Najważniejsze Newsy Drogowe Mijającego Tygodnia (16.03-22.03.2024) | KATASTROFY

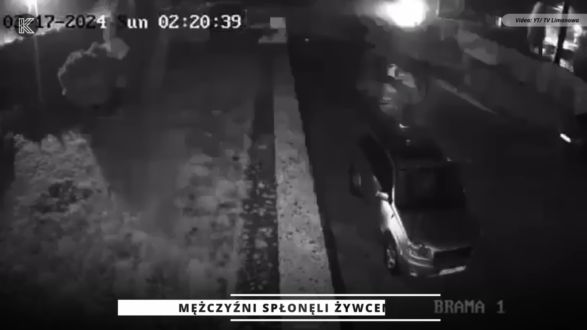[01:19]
24-letni kierujący pojazdem marki BMW prawdopodobnie nie dostosował prędkości do warunków panujących na drodze i stracił panowanie nad pojazdem.
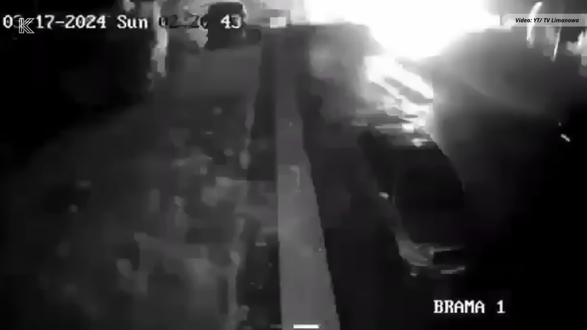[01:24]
Samochód wypadł z drogi, uderzył w słup sieci energetycznej i zaczął się palić.